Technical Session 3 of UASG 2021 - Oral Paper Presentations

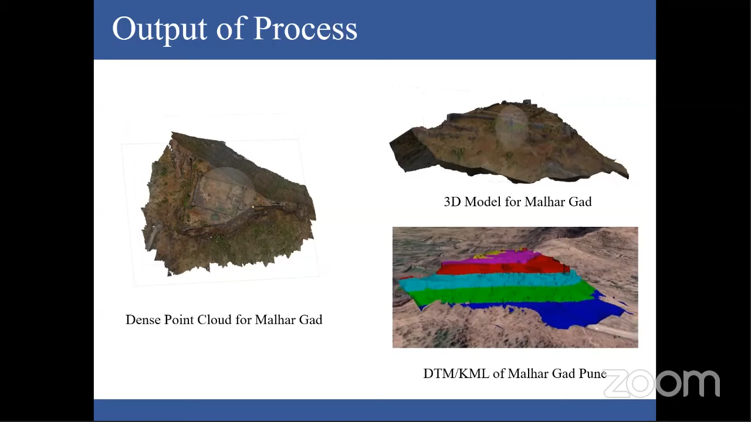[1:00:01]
Now this major part is started. By using digital elevation model, digital surface model, and digital terrain model, we get the damage area observations through prepare a quantitative data set for the calculation.
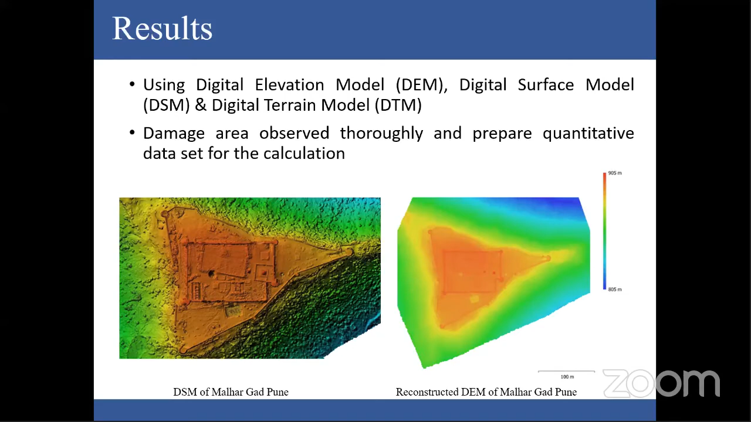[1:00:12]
Here, we develop our quantitative data set by using this digital terrain model and digital surface model.